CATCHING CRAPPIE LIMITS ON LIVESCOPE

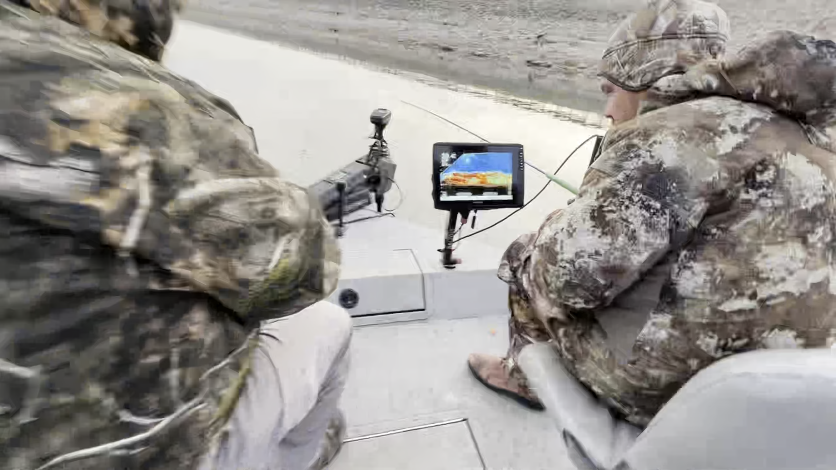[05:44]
Those are shad that have moved in to our tree pile.
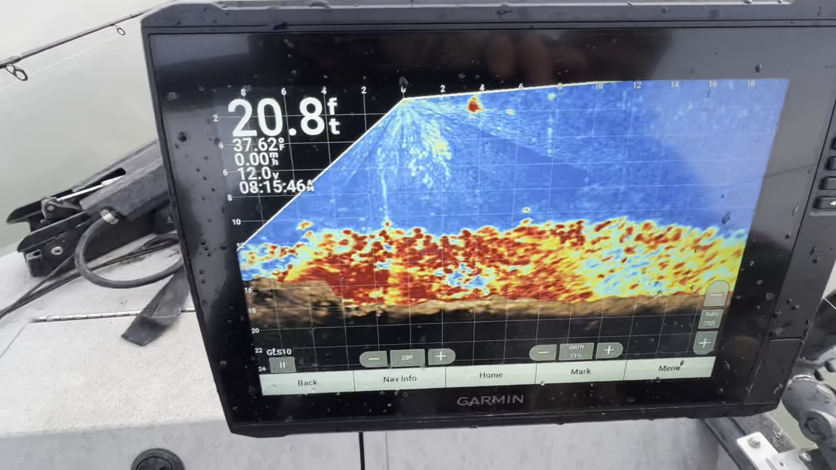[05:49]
On screen: depth 20.8 ft
They've been doing it all morning.
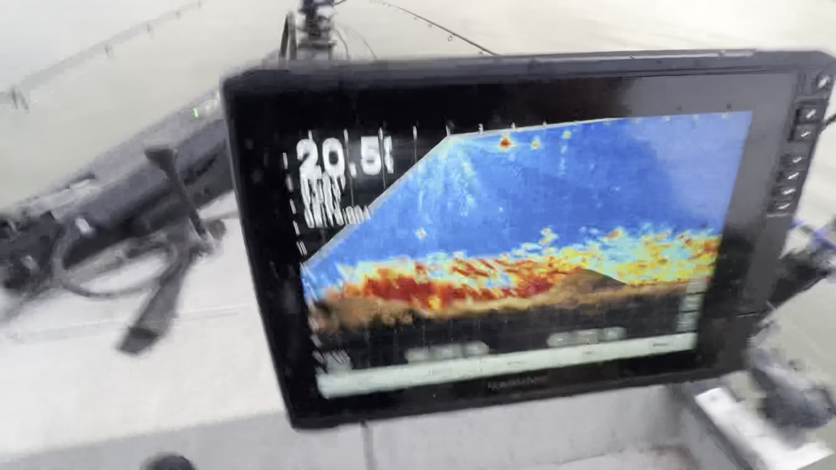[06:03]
You can see they're starting to disperse.
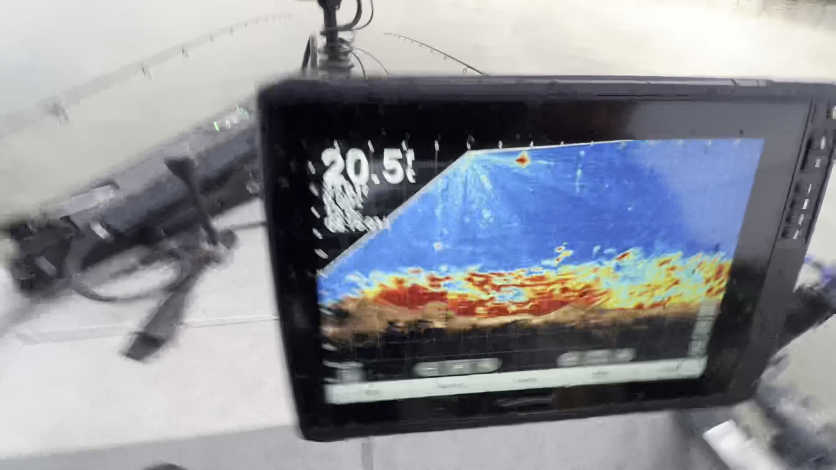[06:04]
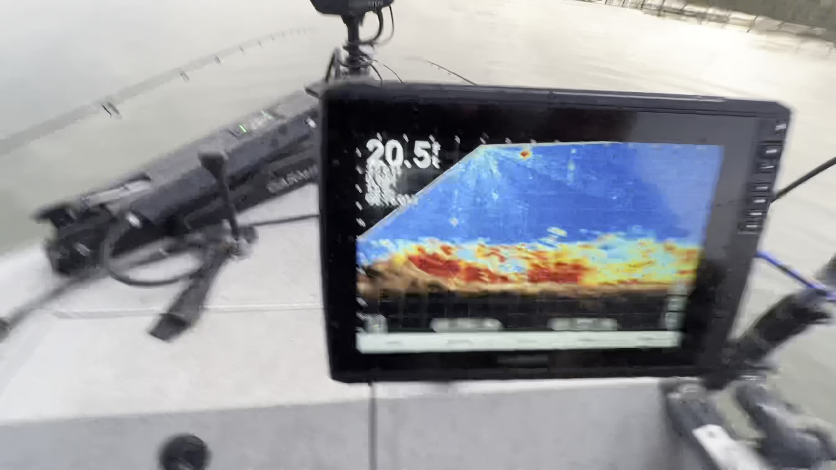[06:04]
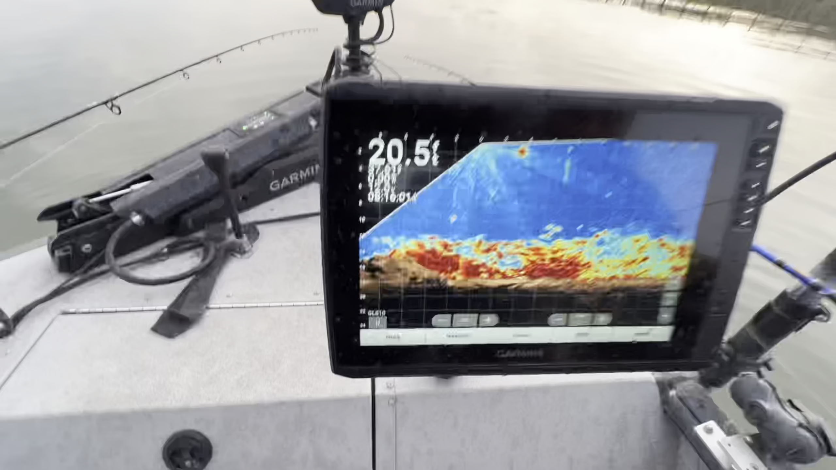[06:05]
They're leaving us alone. And that gives those crappie a chance to actually see the jig. You'll see here in just a minute, once we get all these shad out of here,
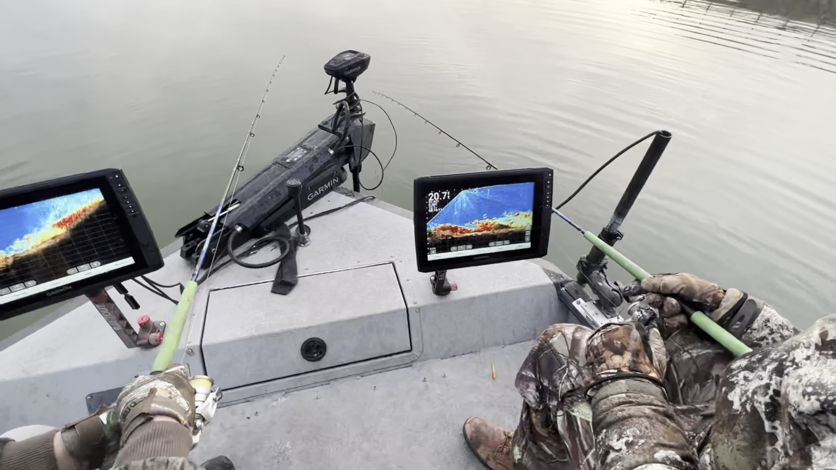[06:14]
somebody's gonna get eaten. Go figure. Just as soon as I hit stop record, fish on. That's a 10 and a half, 11 inch crappie, guys. And we got another guy on. That is a throwback.
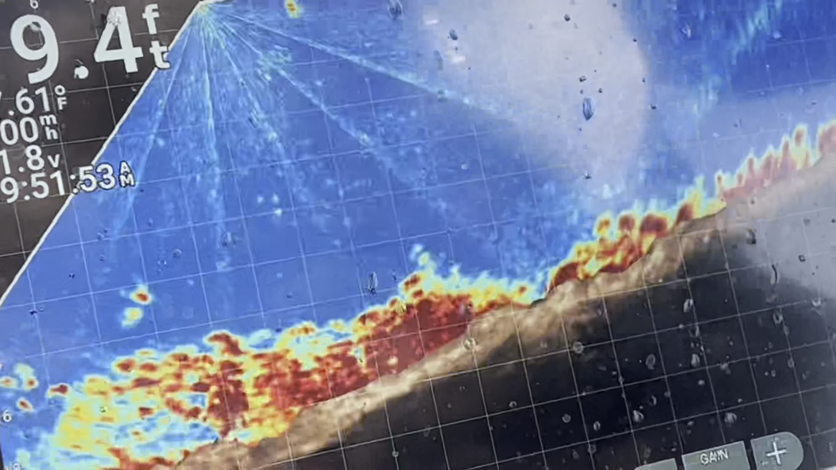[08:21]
Oh, Rudy. Out of nowhere. Did you see that? Yeah. God dang.
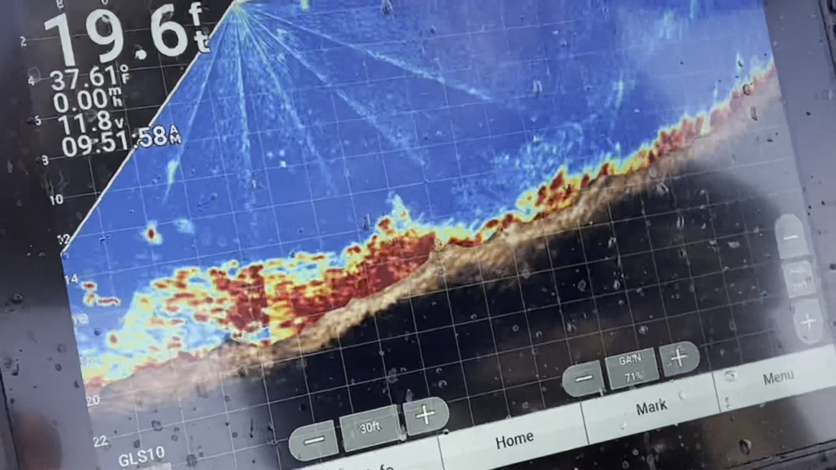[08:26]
On screen: depth 19.6 ft, water 37.61°F
He meant business, though. Yeah, he did. Get ready, Rudy. Oh, Rudy.